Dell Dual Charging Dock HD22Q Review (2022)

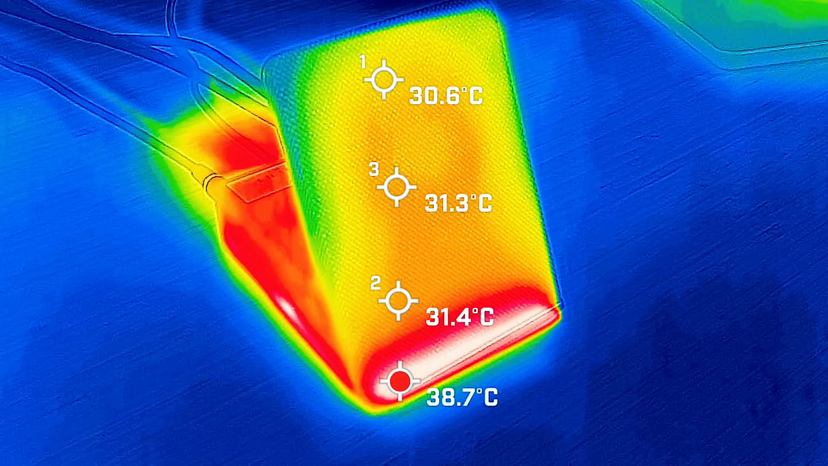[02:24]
We've got the HD22Q dot now running, it's been running for a good two hours at the moment and also
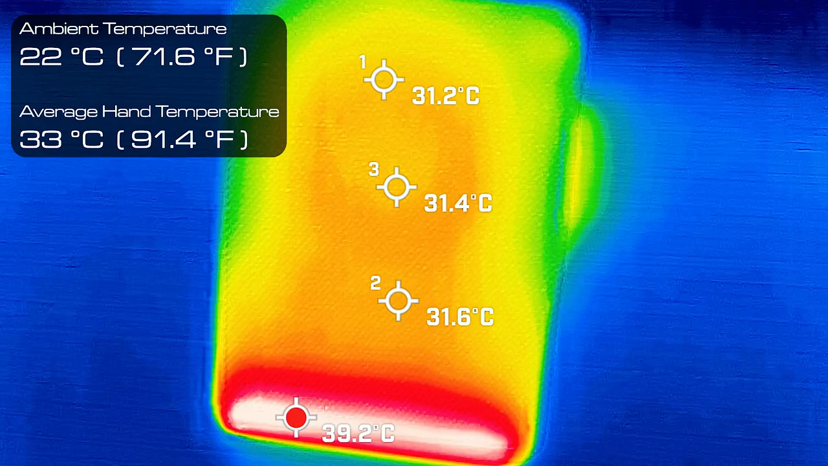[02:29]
charging your computer while it's doing it for dual display. And you can see the front end is mostly about 31 degrees Celsius. And on the sides here, the ports are probably the hottest area of this port.
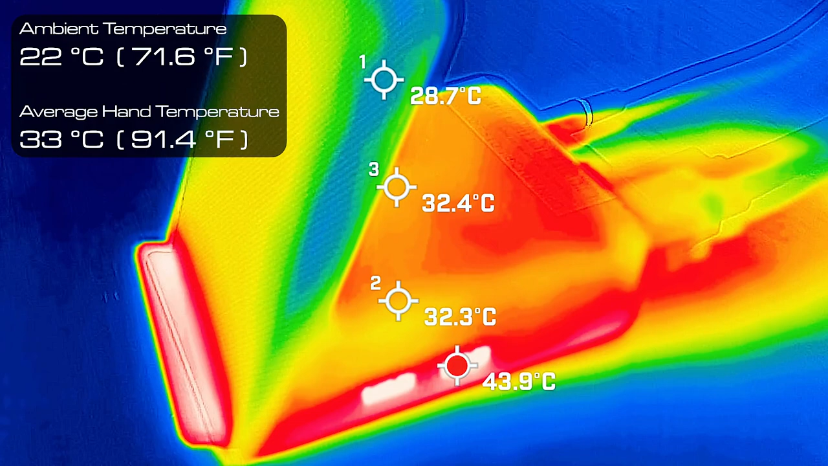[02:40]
We're running around about 44 degrees Celsius of the USB type A ports on the side. And looking on the back end here,
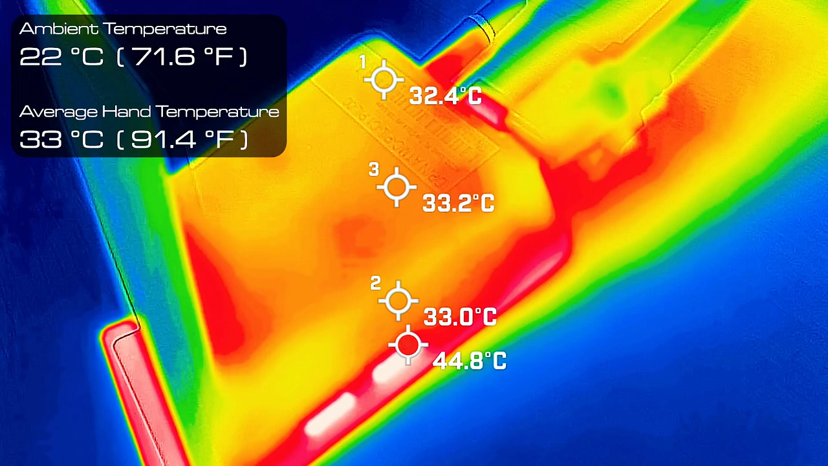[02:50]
we are only around about probably about 33, about 33 degrees on the back end here.
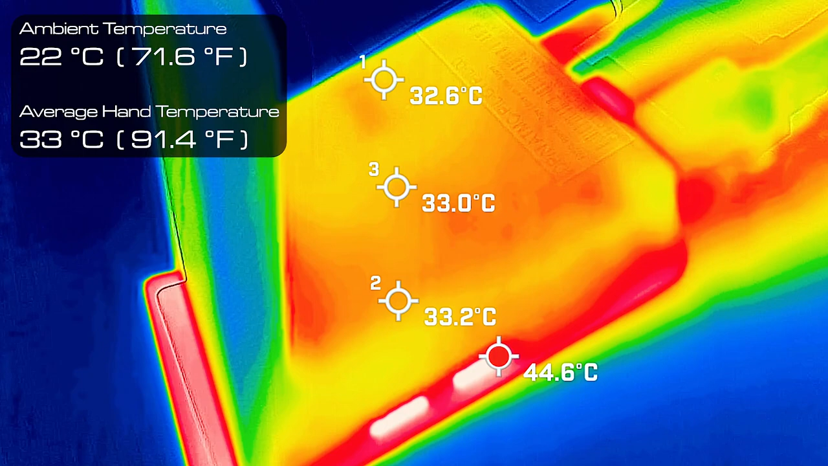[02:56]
And looking at the port wise, we should only see this one hitting on one of the areas. which is the USB wireless port at the moment, which has to be 42.
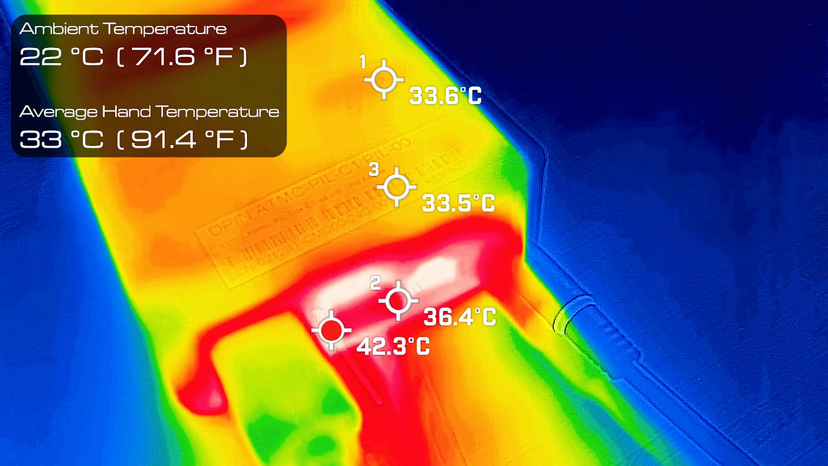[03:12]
So that's normal that I would see from there. And looking on the other side, which is the left hand side.
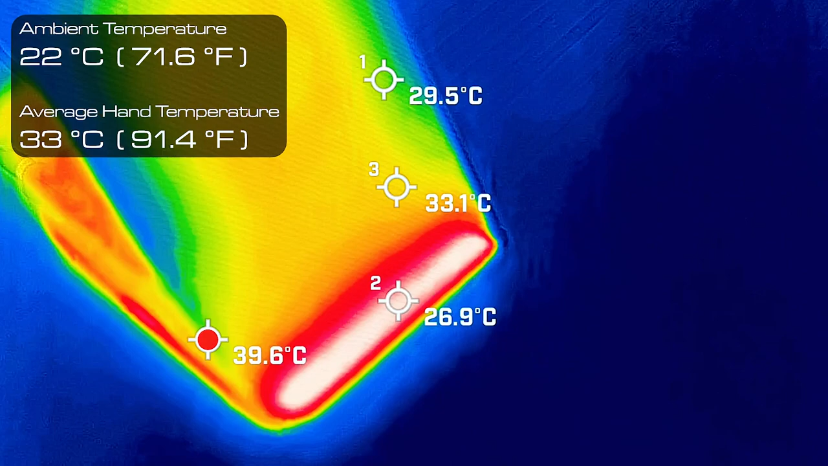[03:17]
And again, the USB type C port is the hottest area, which is hitting around about 45 degrees.
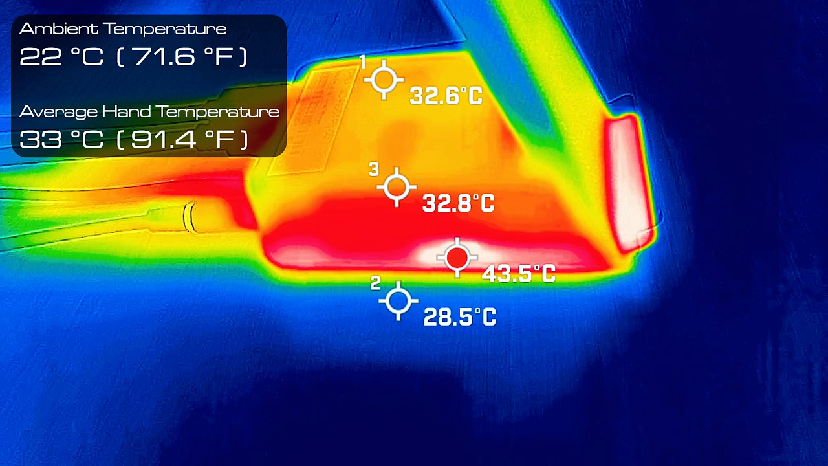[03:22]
I just saw very quickly, but not necessarily hitting about 44 degrees Celsius there.
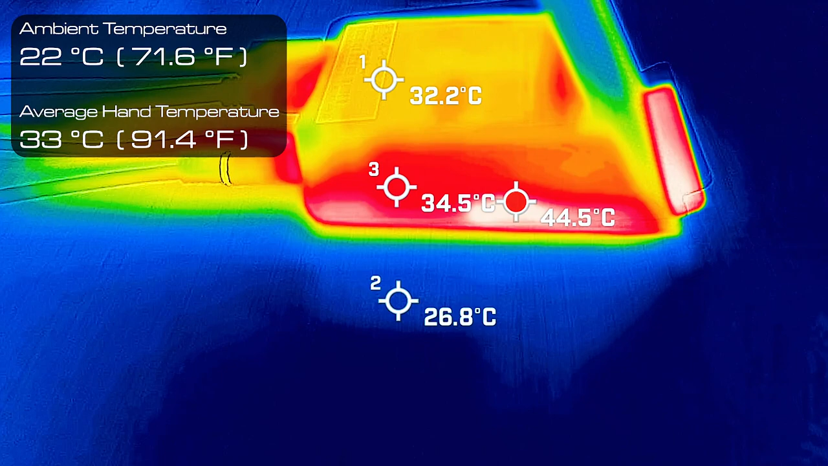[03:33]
It's running around about 34 to about 35 degrees Celsius. It's not warm at all. It's actually quite a cool dock, which is good to see. And it does have a fan built into it, which is keeping it cool.
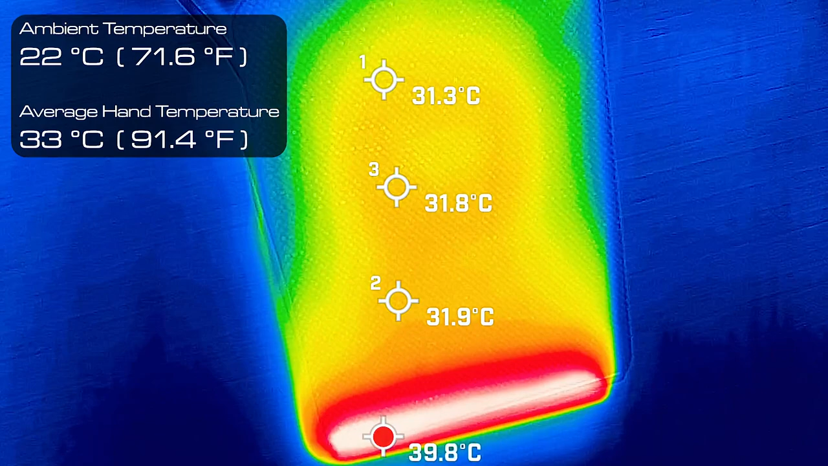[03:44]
And you can also see the front of it is very easily to be able to touch. And at the moment have the HD 22 dock been transferring
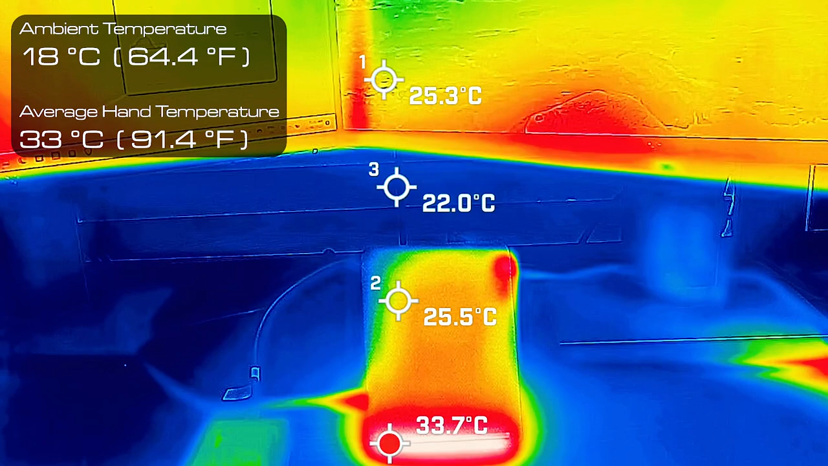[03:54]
data for probably about the last 10 minutes or so.
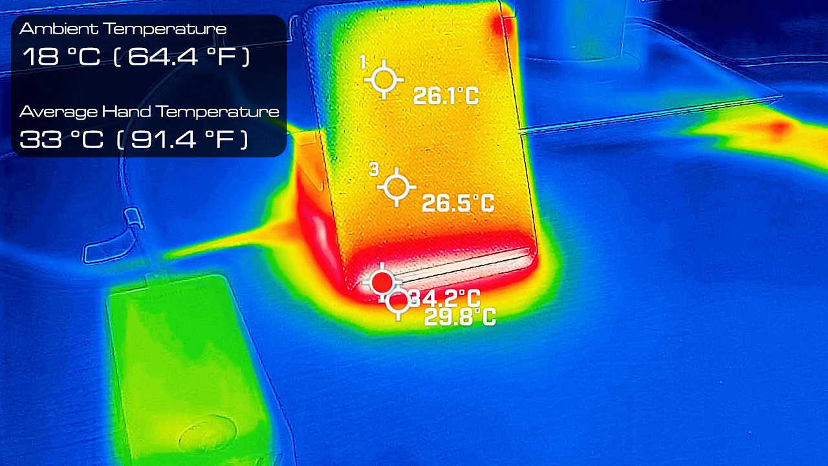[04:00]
And this is what it looks like from this Thunderbolt 3 external hard drive. And the front end looking at the moment is about 27 degrees
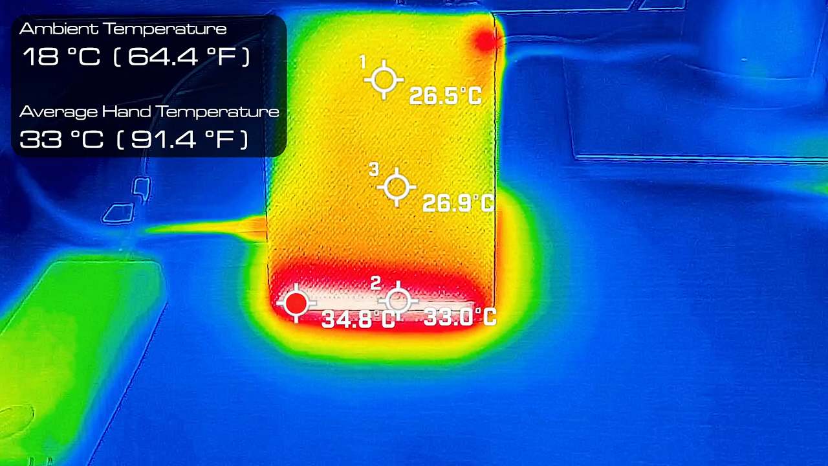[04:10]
Celsius at the top and the pad in there, about 35 degrees Celsius on the very bottom. And have a look at the back end of this dock here while it's doing data transfers,
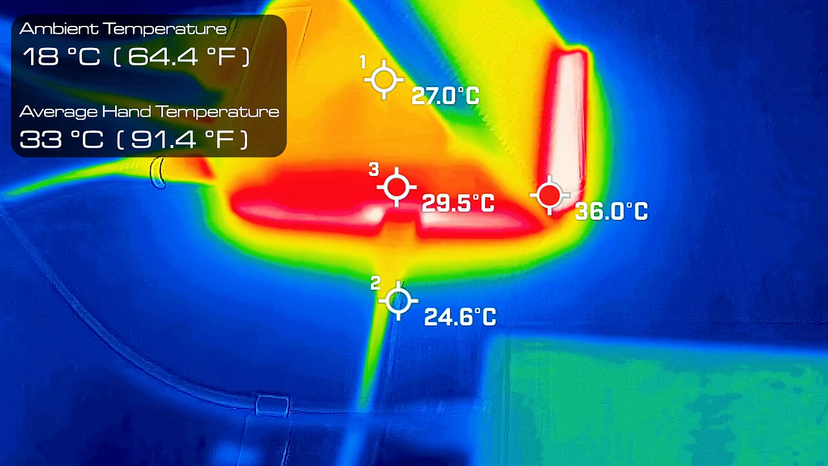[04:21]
looking probably around about 29 degrees on the top surface of this dock.
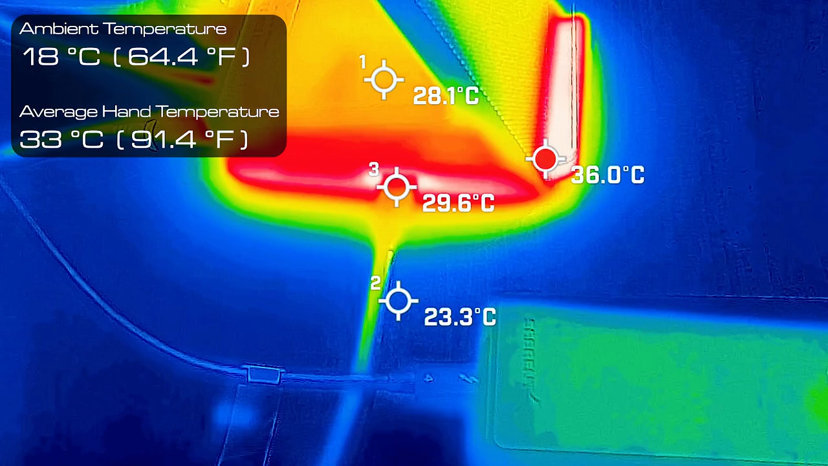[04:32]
And where the power board is connected, you're probably looking around about 30 degrees Celsius
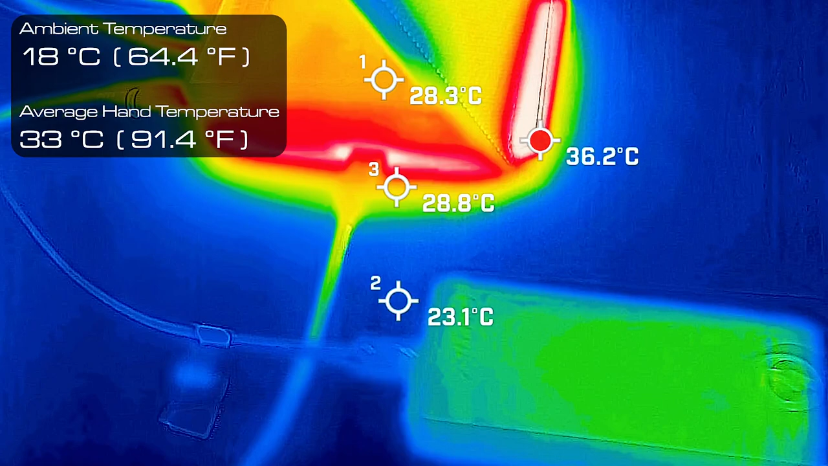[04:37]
for the dock where the point is.
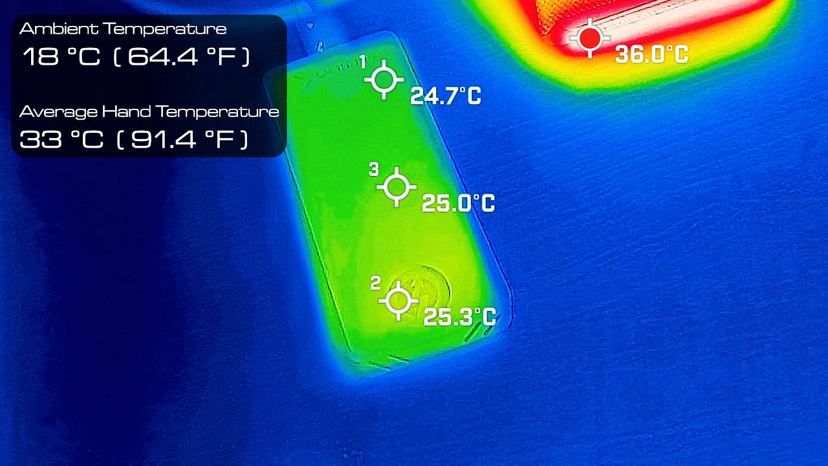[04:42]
And you can see this was just trying to warm it up, but we are in quite a cool temperature at the moment. Looking at around about 18 degrees Celsius here.